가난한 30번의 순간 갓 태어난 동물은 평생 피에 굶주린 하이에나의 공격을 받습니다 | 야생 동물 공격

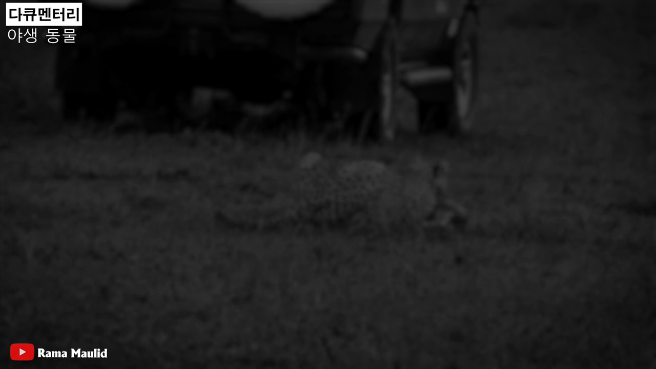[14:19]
얼마 지나지 않아 이 불쌍한 동물은 치타에게 발견되어 잔인하게 죽임을 당하죠.
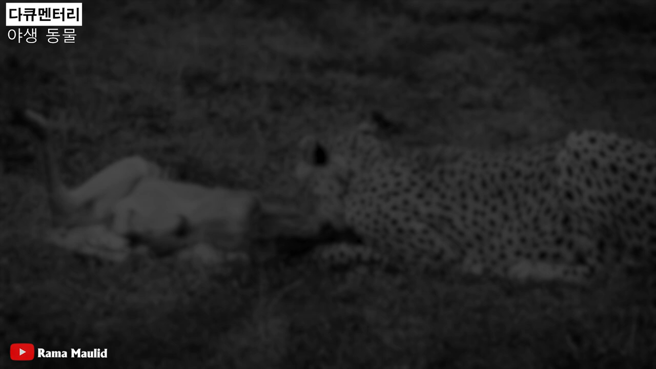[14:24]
그리고 치타 가족은 어린 치타들에게 간식을 먹입니다.
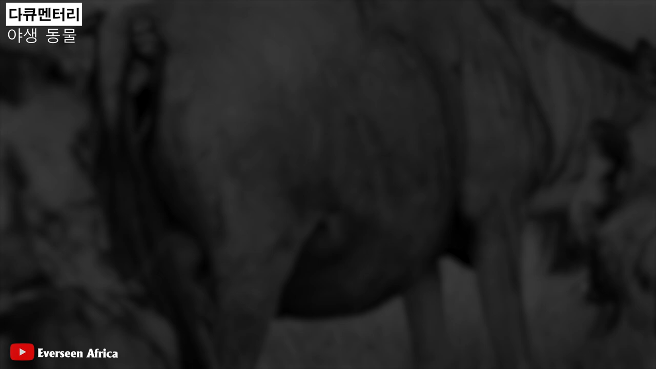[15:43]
남아프리카 공화국 더 찢어집니다. 카메라가 다치자 누우는 쓰러져 무참히 먹혀버리고 마네요.
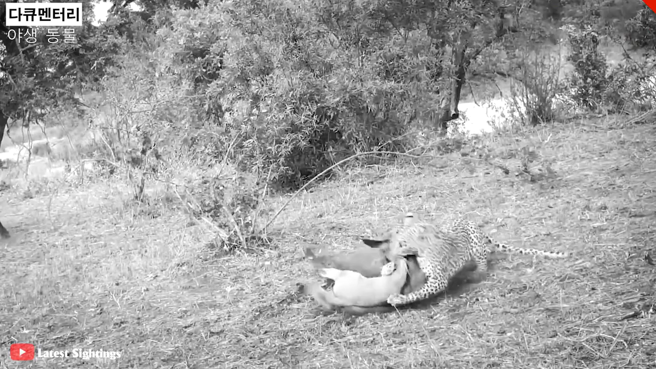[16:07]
크루거 국립공원에 촬영된 참난 장면입니다. 다 태어난 누우가 갑자기 표범의 공격을 받았습니다.
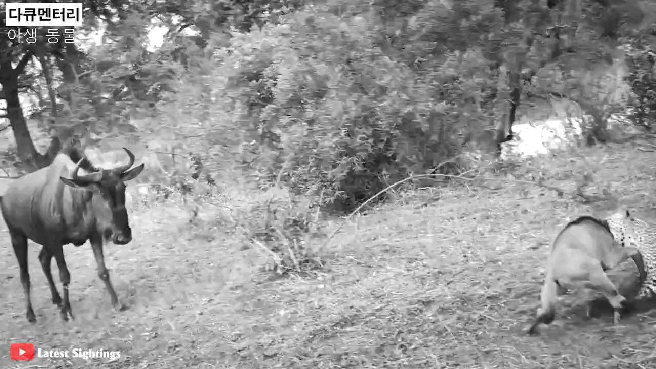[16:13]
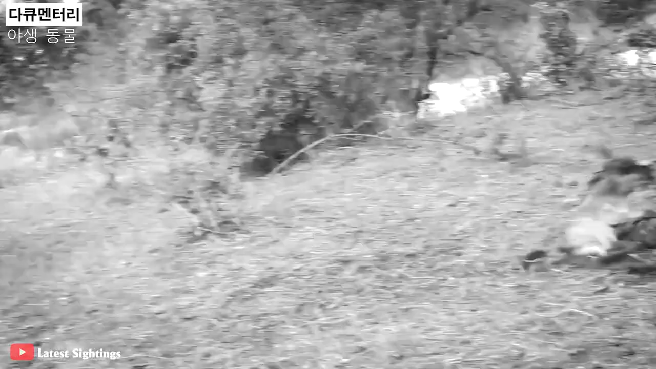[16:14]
누우의 어미는 새끼를 구하려고 하지만 알 수 없는 이유로 어미 누우가 실수로
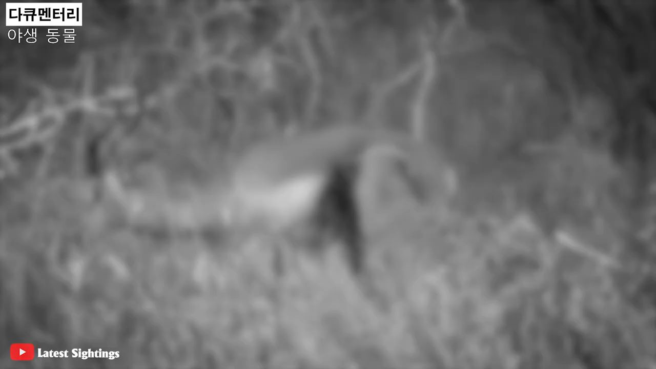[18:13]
하이에나가 따라잡아 무자비하게 식사를 계속하는 데는 오랜 시간이 걸리지 않았습니다. 일찍이 하이에나로 인한 상처인 것 같습니다. 하이에나가 따라잡아 무자비하게 식사를 계속하는 데는 오랜 시간이 걸리지 않았습니다.
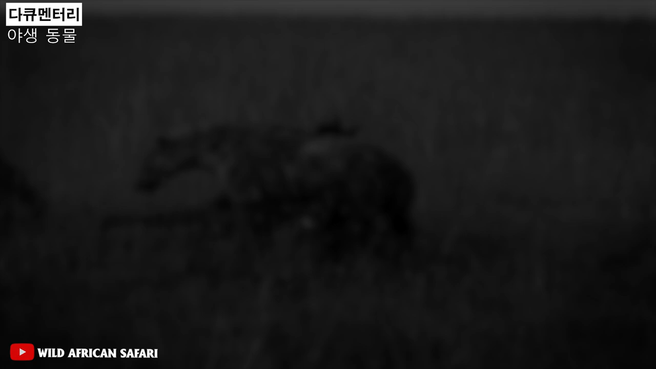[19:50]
잠시 후 다른 하이에들도 나타났고 준비된 호화로운 잔치에 합류했습니다. 아마도 보팔로는 이 오랜 고통 대신에 더 빠른 죽음을 기도하고 있었을지도 모릅니다. 끝까지 영상을 봐주셔서 감사합니다.